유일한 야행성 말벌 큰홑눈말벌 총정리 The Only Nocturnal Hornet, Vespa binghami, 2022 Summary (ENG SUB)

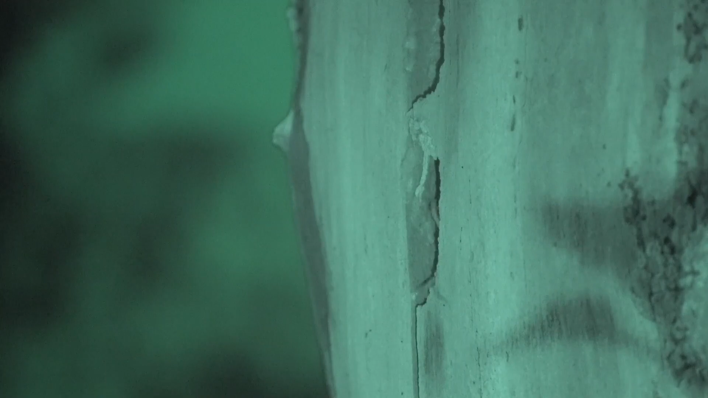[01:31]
이 종은 워낙 희귀한 말벌이기도 하고, 또한 야간에 활동을 하다 보니까 거의 벌집이 발견이 안 되는 종류입니다.
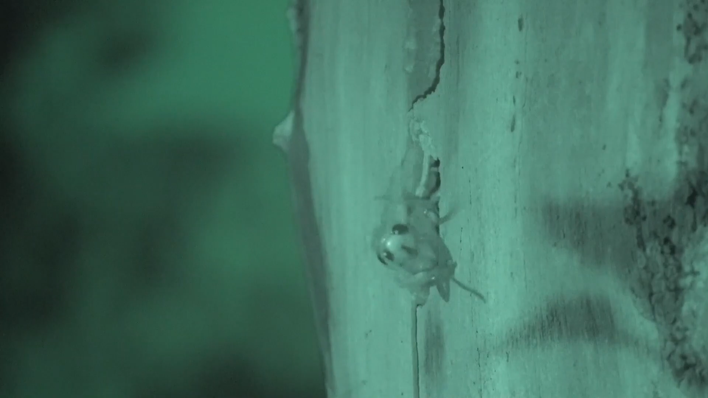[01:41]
따라서 이런 야행성이라는 특성 이외에는 사실 생태생정보가 거의 없는 그런 종류입니다.
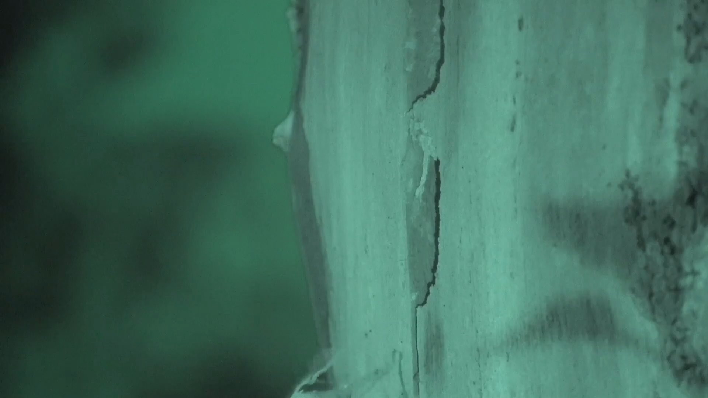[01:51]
저희 말벌팀은 2022년도 여름에 경북 의성에서 우연히 크노눈 말벌 벌집을 발견을 해서 연구를 해 보았습니다.
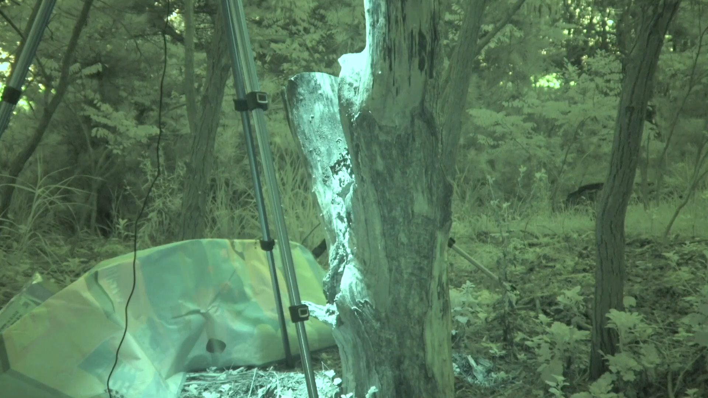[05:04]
큰 온도말벌의 벌집 영상을 보시면 이렇게 지금 밤 7시, 8시 아예 해가 진 그 시간부터 해서 지금 급속도로 말벌들이 외부 활동으로 지나가는 모습을 보고 있습니다. 밤에도 역시나 벌집을 수리하는 그 작업들도 계속하고 있으며 그 위에 일벌들은 사냥을 하러 벌집 밖으로 사냥을 나가는 그런 모습들이 나오고 있습니다.
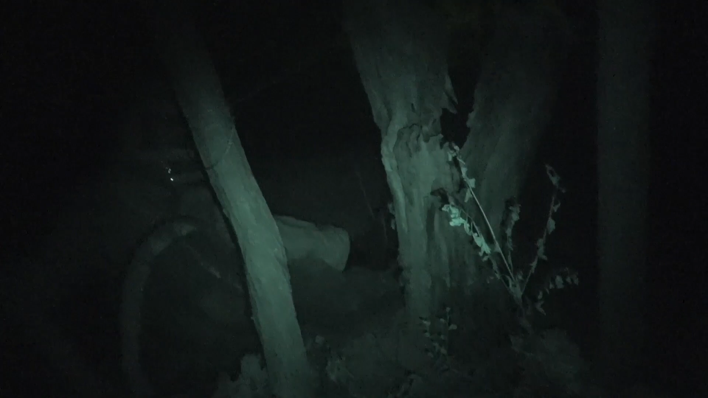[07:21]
야행성 말벌이기 때문에 외부에서 들어오는 말벌의 먹이온을 저희가 직접 채집을 해야 되기
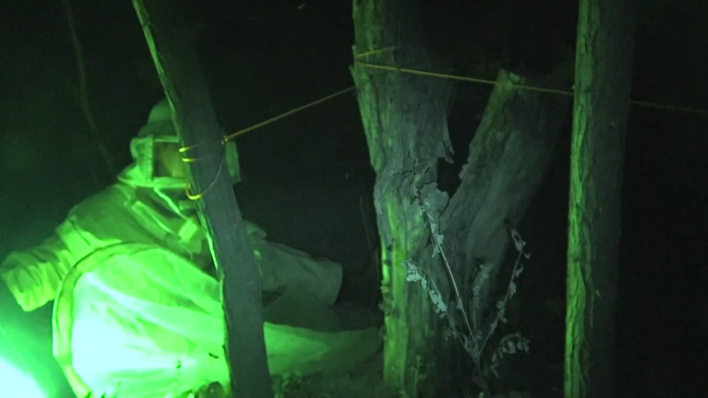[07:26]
때문에 야간에 벌집 앞에서 망을 두고 채집을 실시했습니다. 그러나 야간이다 보니까 말벌은 잘 보일지 모르지만